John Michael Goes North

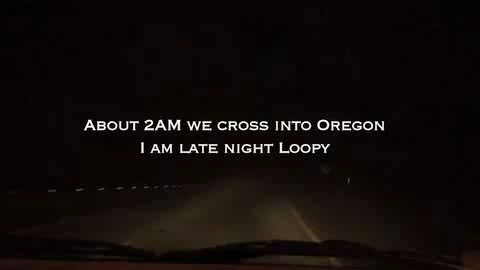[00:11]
It's the scariest thing ever. You can see like 50 feet. I'm on a downgrade. Should've got pictures of all the uh... The escape route is open.